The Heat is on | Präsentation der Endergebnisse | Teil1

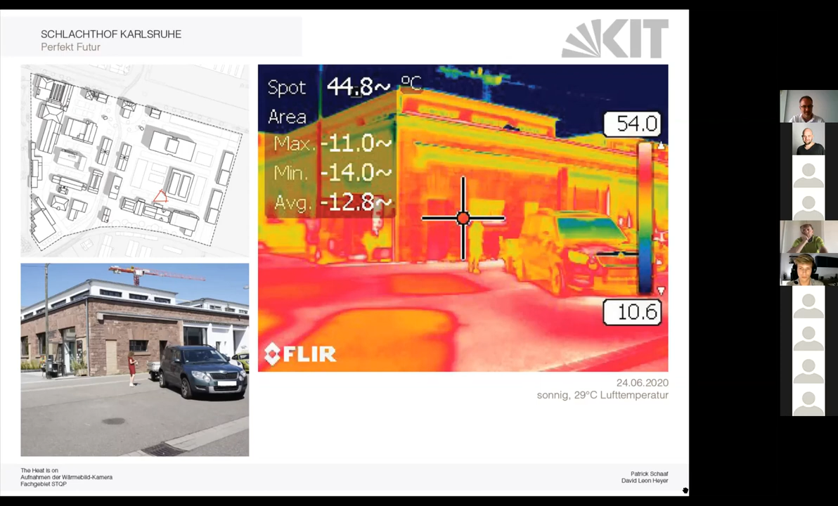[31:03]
On screen: spot 44.8°C
Interessant hierbei ist, dass der Mensch oder diese Frau in der Mitte des Bildes eigentlich ein kühler Bereich im Bild ist, obwohl die Körpertemperatur ja eigentlich mit 37, 38 Grad relativ hoch ist. Hier jetzt ganz gut zu sehen die Maßnahmen von Verschattung bzw. Fassadenbegrünung. Man sieht quasi, wo dieses Fadenkreuz im Bild ist, sehr gut, wie die Fassadenbegrünung einmal das Gebäude kühlt. Gleichzeitig sieht man auch die Bäume, die eine Kühlwirkung haben und die Verschattung. Wobei man da jetzt auch sagen muss, wenn man sich dort aufhält, bringt die Verschattung natürlich eine direkte Minderung der Sonneneinstrahlung, allerdings der Durchfluss der Luft ist trotzdem noch sehr warm.
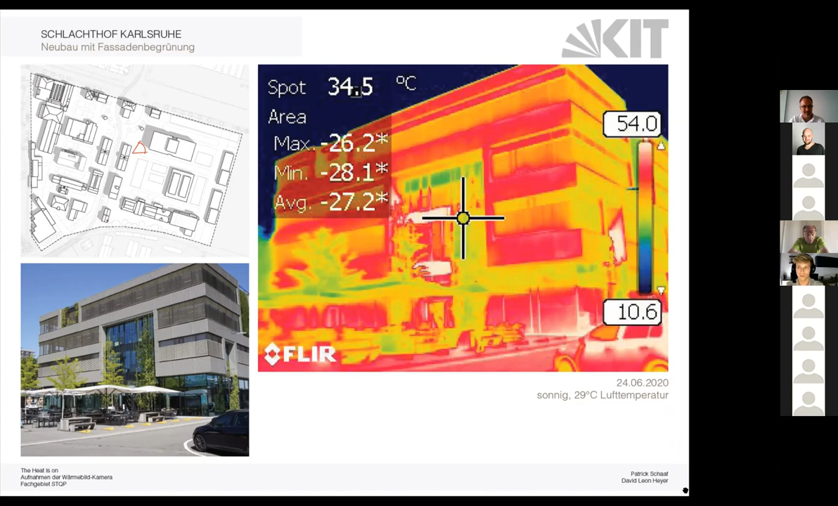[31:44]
On screen: spot 34.5°C
Das haben wir jetzt bei den Aufnahmen gemerkt und dadurch ist es trotzdem noch gerade in der Mittagszeit sehr unangenehm, auch in diesen verschatteten Bereichen. Hier ist nochmal die Fassadenbegrünung sehr gut zu sehen. Links und rechts ist nochmal die Verschattung von dieser Auskragung der oberen Etage zu sehen. Gleichzeitig ist das ja eine hinterlüftete Fassade, die man hier auch sehr gut sieht, die nicht besonders heiß ist und die Pflanzen sind trotzdem noch mal kühler als diese hinterlüftete Fassade. Auf eine Fassade werden wir beim Substage gleich noch mal eingehen.
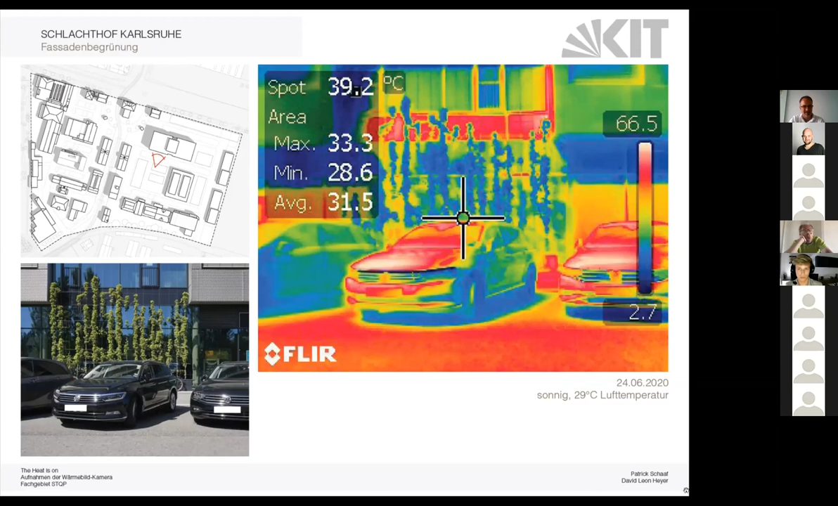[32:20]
On screen: spot 39.2°C
Hier ist, wie gesagt, noch mal darauf zu achten, dass diese Fassade eigentlich einen sehr guten Wert hat dafür, dass sie in der prallen Sonne steht. Und wieder sind die wärmsten Bereiche die Motorhauben bzw. Flächen von den Automobilen. Hier ist der Vergleich zwischen verschatteter und besonnter Fassade ganz gut zu sehen. Rechts ist noch ein Baum im Bild, der ist schon so ein bisschen abgeschnitten, allerdings auch wieder ähnliche Temperaturbereiche auf dem besonderen Baum wie auf der verschatteten Fassade.
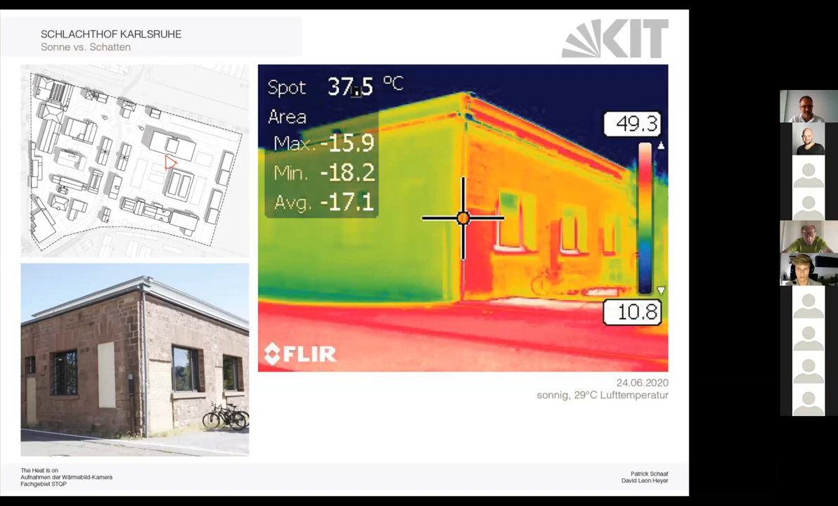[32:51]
On screen: spot 37.5°C
Der Backstein heizt sich extrem auf und der Asphalt ist wieder der wärmste Bereich in der Thermografie. Nochmal eine begrünte Fassade, jetzt noch ein bisschen intensiver und man sieht, dass gerade die Pflanzbereiche die dunkelblauen Bereiche sind und quasi der Unterschied zwischen dem Betonkübel unter dem Pflanzbereich, den man als mit wärmsten Bereich im Bild sehen kann, extrem ist zu den Pflanzen selber.
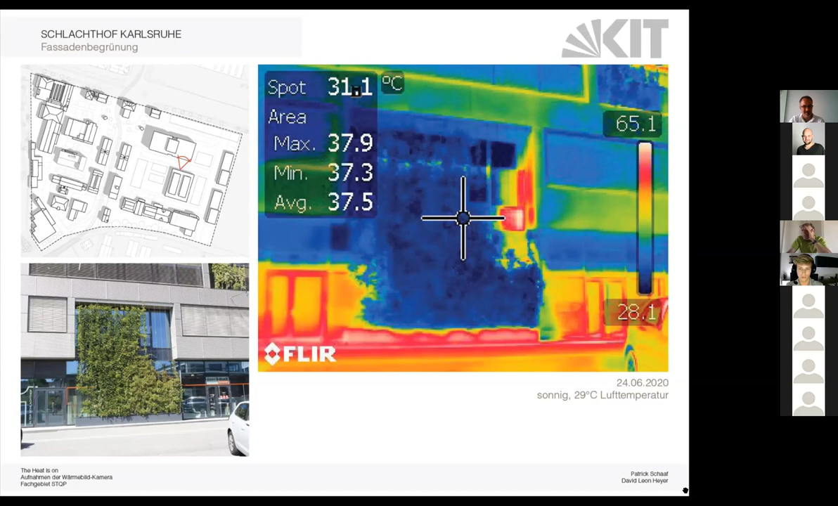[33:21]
On screen: spot 31.1°C, max 37.9°C, min 37.3°C
Und da sieht man halt, welches Kühlpotenzial die Pflanzen eigentlich haben. Bei dem Bereich haben wir jetzt versucht, mal diese Außenqualität darzustellen. Das ist ja in dem Bereich von den Bahngleisen zwischen den Gebäuden durchfotografiert. Im Hintergrund sieht man jetzt diese Brachflächen, die noch sehr gut begrünt sind, die einen relativ kühlen Umgebung schaffen. Und im Vordergrund sieht man den extrem heißen Asphalt wieder.
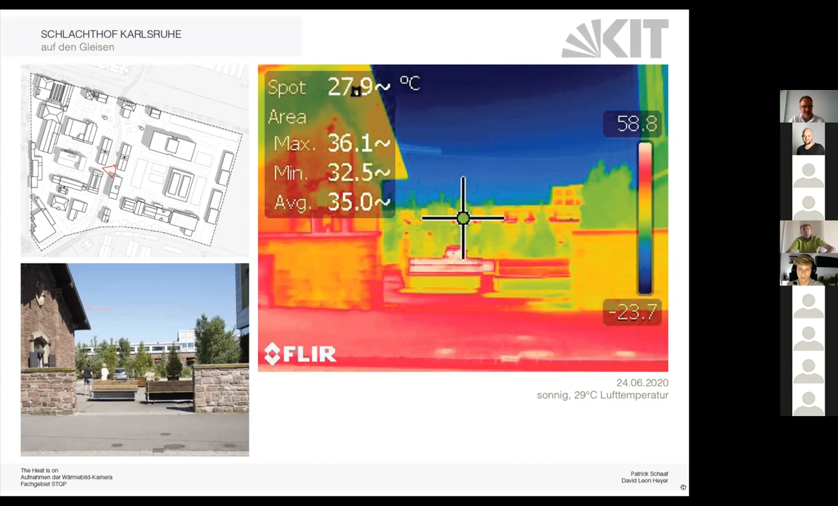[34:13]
On screen: spot 27.9°C
damit man auf der sicheren Seite ist, 48 Grad Banktemperatur ist trotzdem keine Temperatur, wo man sich quasi hinsetzen oder aufhalten möchte. In dem Bereich sieht man jetzt nochmal ganz gut den Unterschied zwischen Dachflächen, begrünten Flächen und Asphaltflächen. Hier auch zu sehen, wie warm die Gleise eigentlich werden. Also diese Gleisbette werden auch quasi nochmal wärmer als die Umgebung. Die Begrünung hilft extrem und wieder Dachflächen
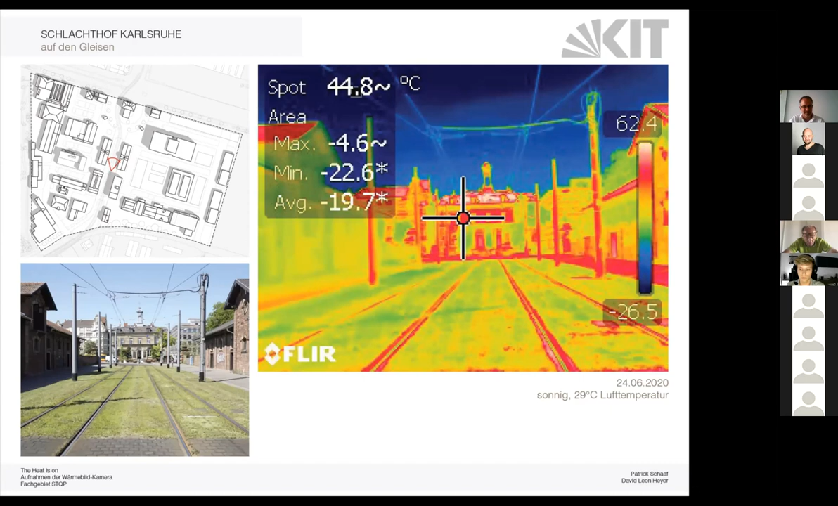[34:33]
On screen: spot 44.8°C
und also quasi horizontale Flächen sind die wärmsten. In dem Bereich haben wir versucht, eine Verschattungsmöglichkeit darzustellen, hier durch dieses Sonnensegel, was man ganz gut sieht. Der Bereich, der verschattet wird, ist deutlich kühler als der Bereich, der quasi nicht verschattet wird. Gleichzeitig ist das Segel auch relativ kühl, dadurch, dass es weiß ist und stark reflektiert.
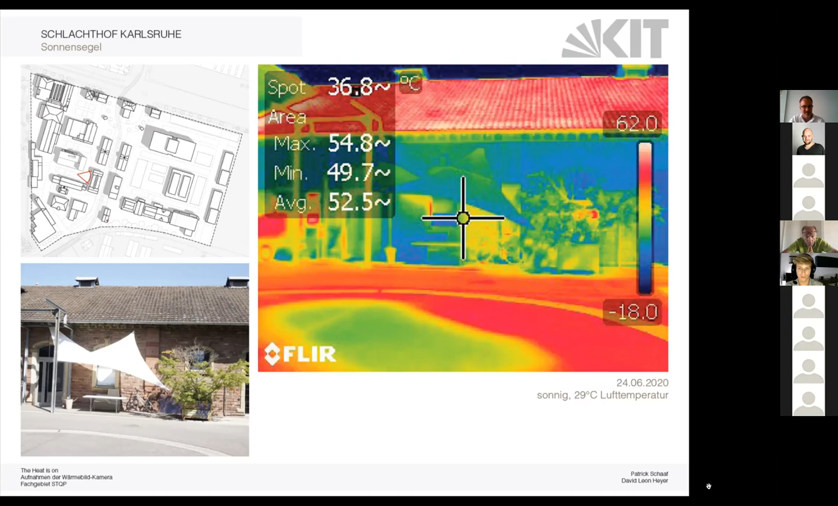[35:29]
On screen: spot 36.8°C
Und dadurch die Asphaltfläche in dem Bereich kühler ist als auf dem daneben. Da haben wir jetzt mal die Fassade vom Substage fotografiert. Beispielhaft ist hier, dass natürlich die schwarze Fassade oder die dunkle Fassade sich extrem aufheizt. Ein schönes Beispiel ist dieses Schild im Vordergrund über dem Auto quasi, was weiß ist und wo man quasi auf der Thermografie schon sieht, dass nur über die Farbe des Schildes die Fassade deutlich kühler ist und dadurch natürlich auch eine extreme Abstrahlung,
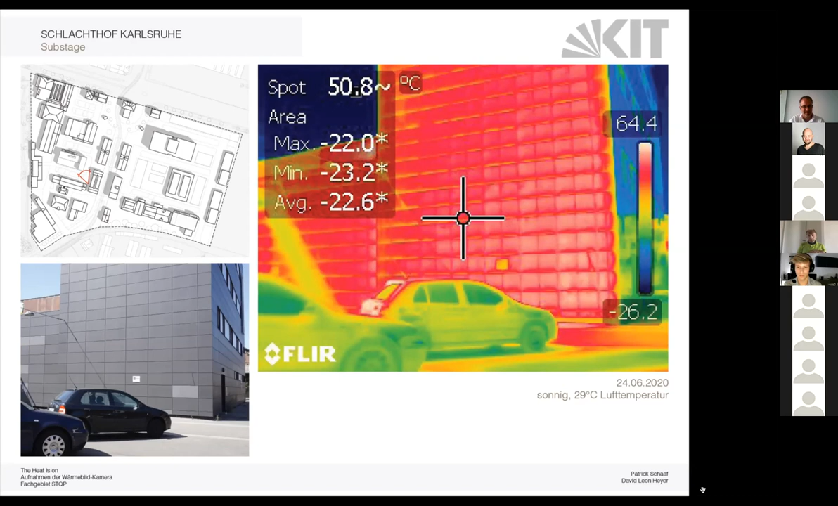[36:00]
On screen: spot 50.8°C
eine Hitze vorhanden ist von dieser großen dunklen Fassade. Hier haben wir dann nochmal den Bereich daneben fotografiert, einmal um darzustellen, wie eigentlich die Verschattung von der Asphaltfläche sich auf die Temperatur der Asphaltfläche auswirkt. Das sieht man ja ganz gut zwischen diesem verschatteten Bereich links und dem nicht verschatteten Bereich rechts. Gleichzeitig sieht man auch, der Fahrbahnbelag, nur dieser weiße Streifen, der quasi die Kurve markiert, der ist bedeutend kühler als der Asphalt selber.